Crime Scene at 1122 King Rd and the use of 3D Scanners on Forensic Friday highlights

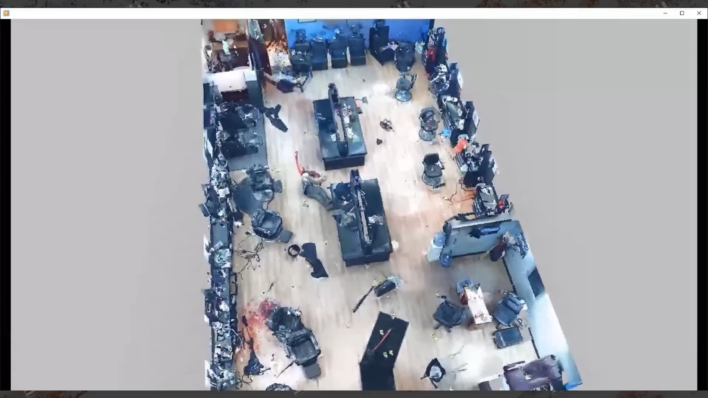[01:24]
So this is a top-down view on the entire crime scene.
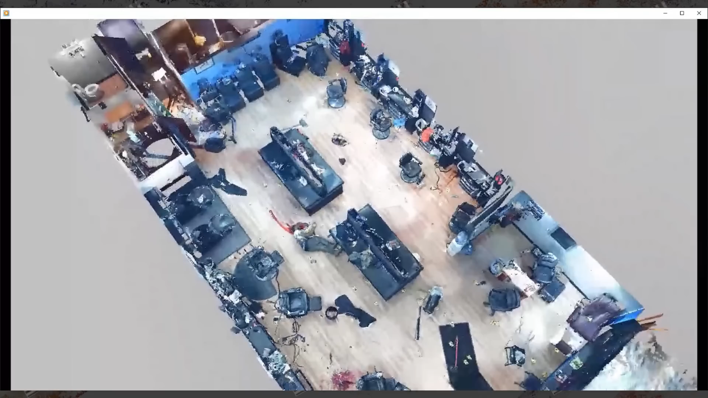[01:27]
So if the jury has a hard time or the district attorney has a hard time
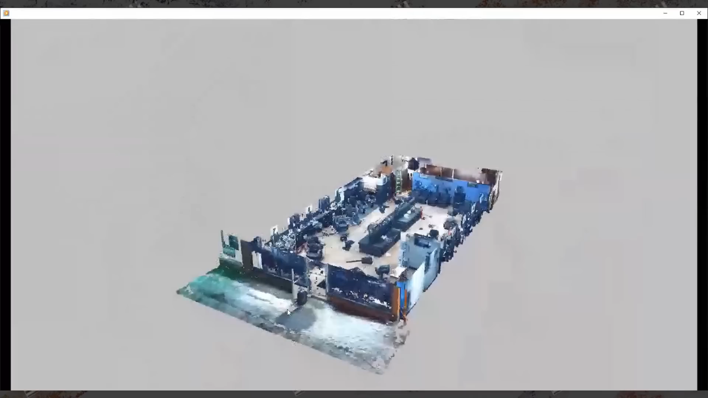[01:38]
you could play this video in court and they could see the entire scene and kind of get better spatial relations to where things occurred.
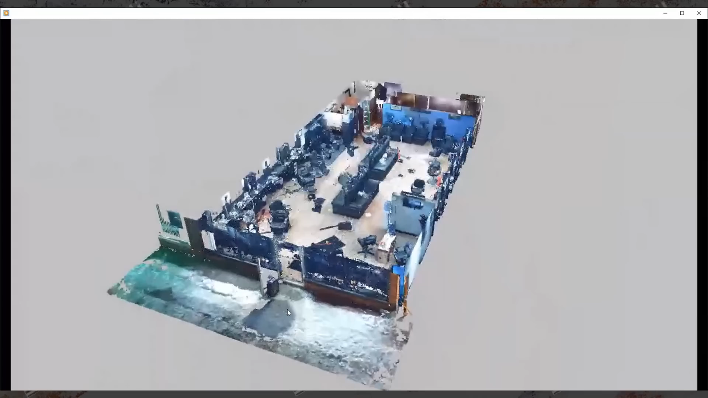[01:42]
How closely can you scan in on that crime?
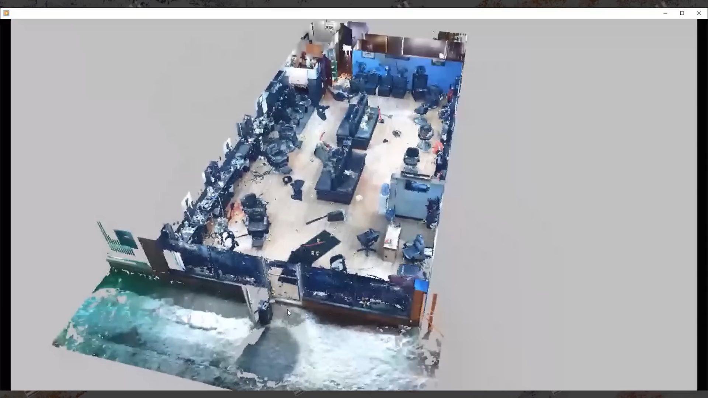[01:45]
Like, in other words, could you stop that and then scan in and the quality stays good?
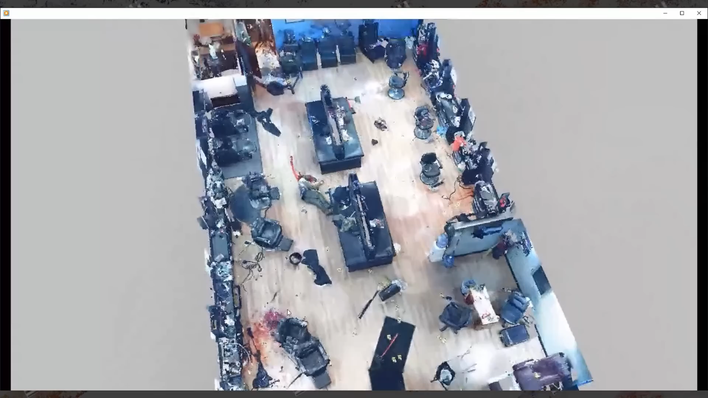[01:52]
Yeah, so in these fly-through videos, this is whatever path you choose to create it.
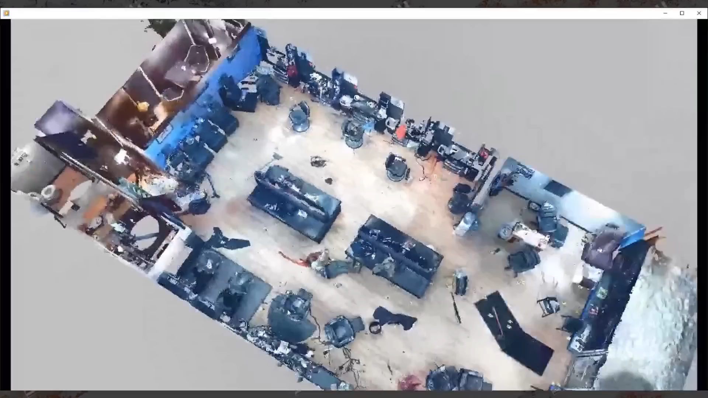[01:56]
So it could be a head height walkthrough of the facility. It could be an overhead like this. It could be whatever path you choose.
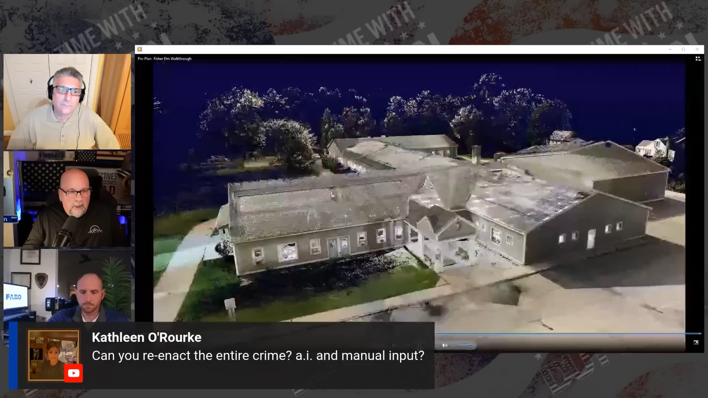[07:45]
Thank you for that question. I'm not sure if they can reenact the entire crime,
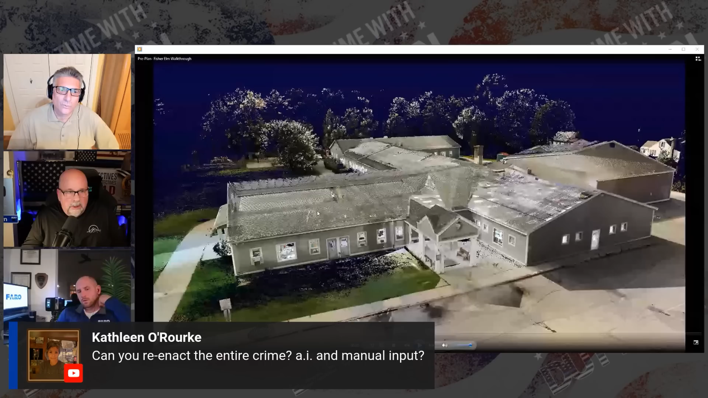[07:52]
but they can take the scene and record everything within that scene, how it is when first responders respond to a crime scene. But we can do reconstruction.